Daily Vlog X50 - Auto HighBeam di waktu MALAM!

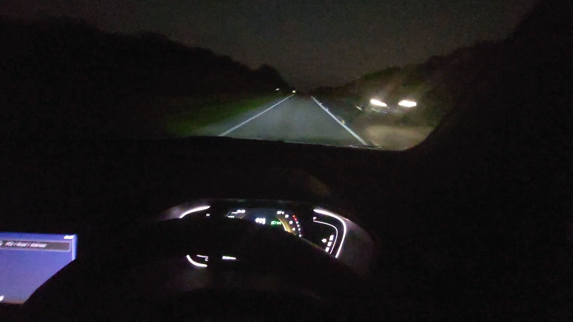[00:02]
Hey guys, assalamualaikum, selamat petang, selamat malam, selamat pagi, selamat tengah hari. Okay, so di sini automatic apa nama dia? Nama yang besar tu.
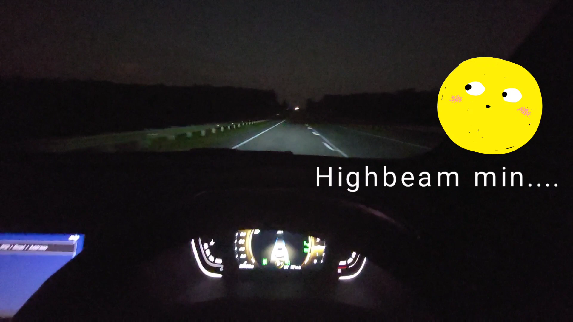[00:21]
High beam, okay guys. Automatic high beam sekarang ni aktif. Okay, last time tak banyak tuju sangat dekat bandar masa tulis yang tulis approaching malam. So you kan boleh tengok dia punya lampu sekarang ni, dia lower tau. So right now, okay ni kan, dia akan detect. Boleh tak nak, okay, sebab ada kereta kat depan tu. So asyik boleh lihat, dia akan detect kalau ada kereta kat depan, dia akan hidup yang automatic high beam tu.
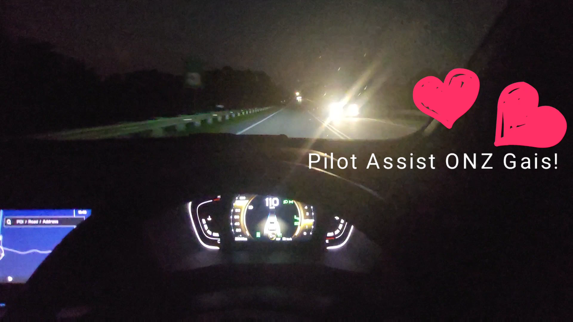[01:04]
Just apa tu, assisting the system dia. Bila lepas ni tak ada kereta, and what happen to the lampu ni? Okay, tak ada kereta. Oh, ada kereta. So okay, tu dapat tu.
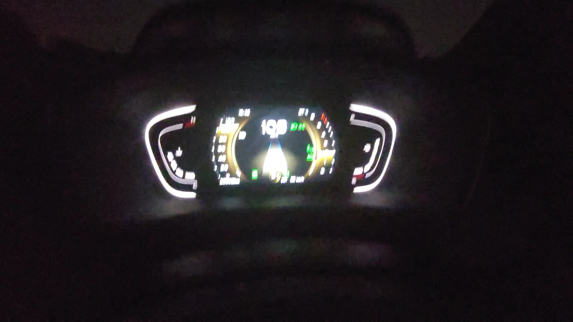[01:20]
It's a normal light lah, indicator yang warna hijau tu. Okay, ada lagi motor.
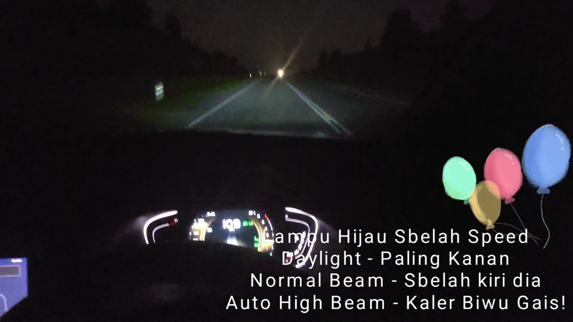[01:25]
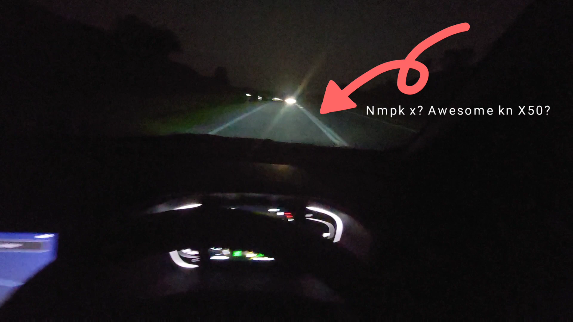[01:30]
Tu dia, nampak tu, hidup. Dia panci balik sebab tadi atas bukit, dia tak ada lagi ni. Kejap lagi dia balik. Okay, so somehow dia detect kereta yang dekat depan tu, and they refuse untuk hidup. Okay, so pilot assist speed 110 ni, and cruising, and main just jaga steering je lah. Okay, in the meantime kita tengok lah, kita tengok depan. Okay, tengok leader tak?
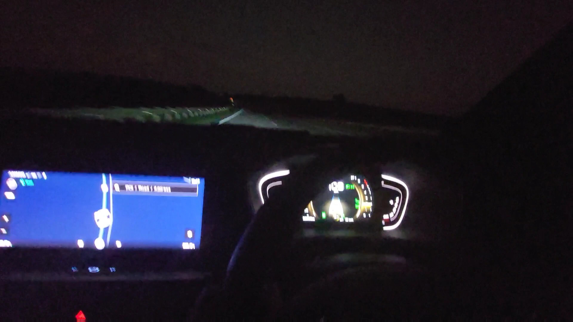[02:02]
Oh, tak hidup because the lampu kereta depan tu. So somehow the good thing of the automatic high beam ni, dia detect walaupun kereta tu jauh dalam 300 meter tu, 300 meter ada tu. So dia detect kereta tu and dia tak nak hidup.
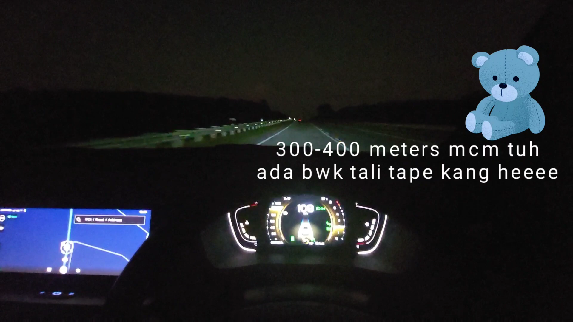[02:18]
So just standard light je. Kita boleh tengok standard light je warna hijau tu.
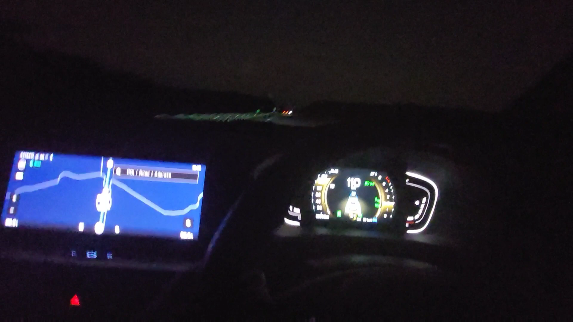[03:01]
Okay, biasa. So, on pilot assist right now, okay, speed still maintain 110. Alright. And okay, dia masih macam lagi. Tengok. Yeah, just speed tak. Dia masih saya adjust lagi kan. Masih approaching kereta depan tu.